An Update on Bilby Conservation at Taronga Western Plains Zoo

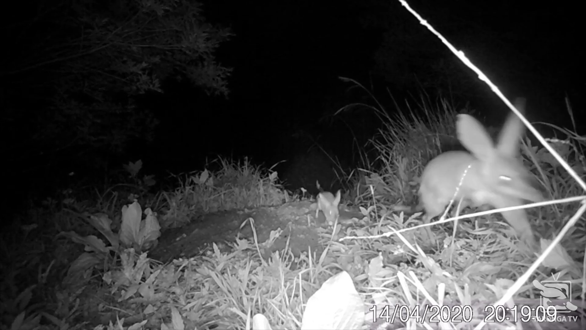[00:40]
The camera trap vision is a very valuable part of bilby monitoring in the sanctuary because it enables us to actually observe their animals and confirm they're behaving as they should and that they're in good health. It's really the only way that we can observe them without being obtrusive and disturbing their natural behavior. As you can see behind me here the sanctuary is looking amazing at the moment.